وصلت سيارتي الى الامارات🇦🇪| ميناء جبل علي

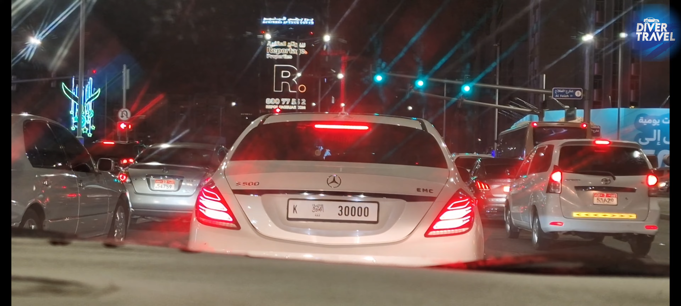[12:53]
هذا إمارة الفجيرة هذا شارع السلام هون عندكم بنك أب ظبي التجاري على اليسار
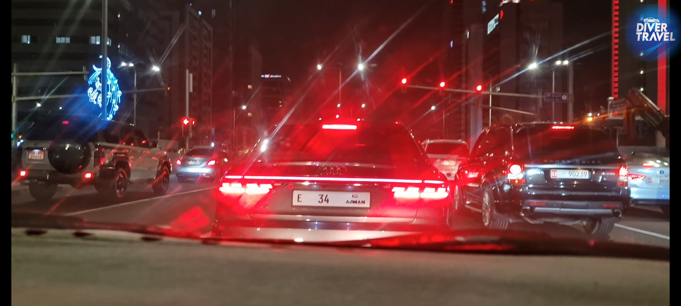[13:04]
كمان تلعت لي هذه السيارة من عجمان رقم أربعة وثلاثين هذا رقم سنائي هذيك ثلاثين ألف الفجيرة